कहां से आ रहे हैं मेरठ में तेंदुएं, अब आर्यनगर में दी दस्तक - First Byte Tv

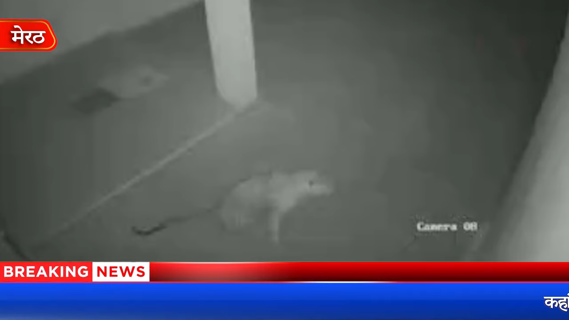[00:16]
अब मेरट के कंकड़ खेडा थाना छेतर के आरेंट नगर में तेंदुए ने अपनी दस्तर दी है तेंदुए
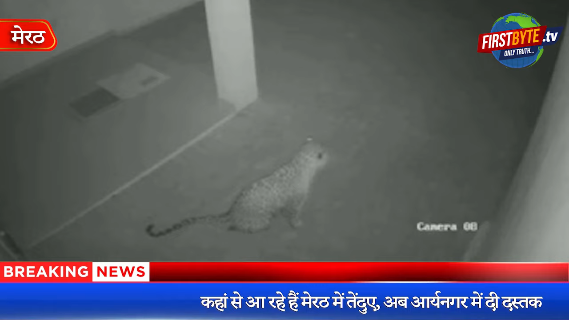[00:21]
की यह आवाजाही CCTV में कैद हो गई है मनिविभाग ने तेंदुए की धरपाख़ के लिए आवशक इंजाम कर दिये है उप्रभाग्य वना धिकारी अन्शो चावला ने लोगों से सतर्था बरतने की अपील की है